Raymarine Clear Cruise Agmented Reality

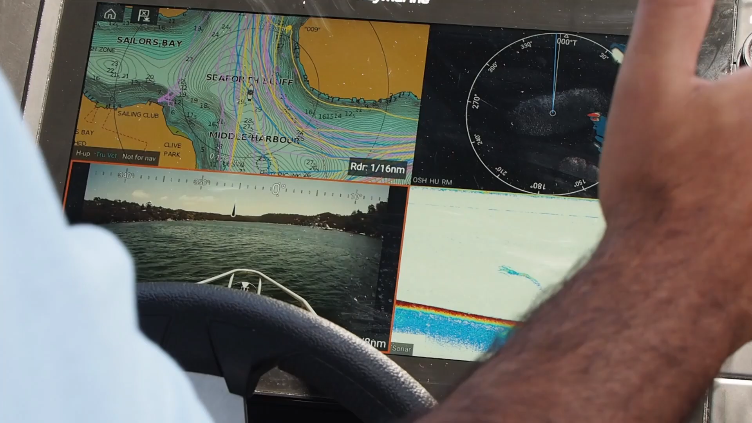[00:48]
So as you can see now I've got a boat coming up on my starboard side. It comes up on the radar now and it was red but it will start to turn green as that boat passes by.
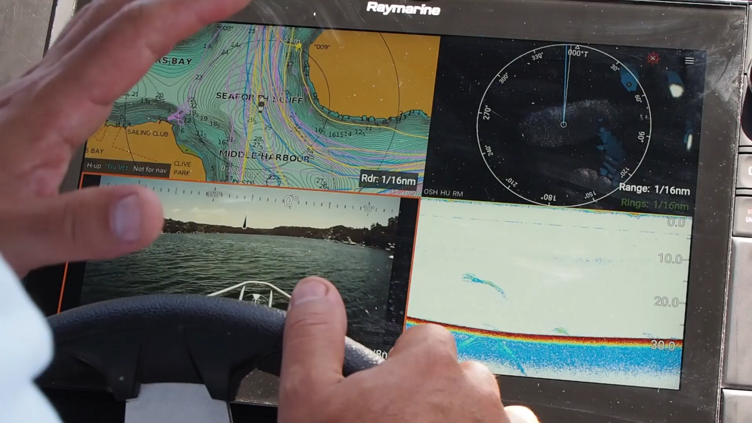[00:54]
And that's the Doppler radar doing it's job.
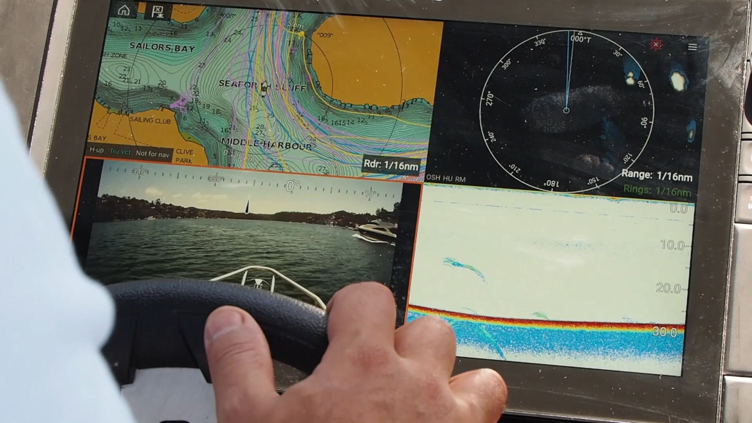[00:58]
And you can now see in here he's turned green up there.
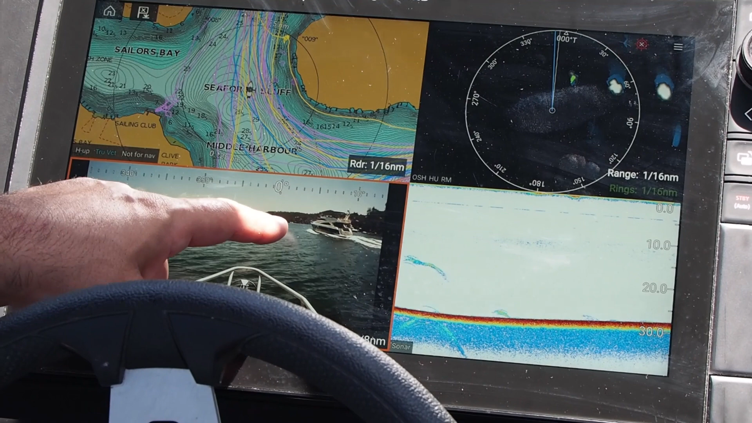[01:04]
Quite clearly I can see on my AR screen that he's well and truly past me and he's in safe position now that he's turned green on the radar.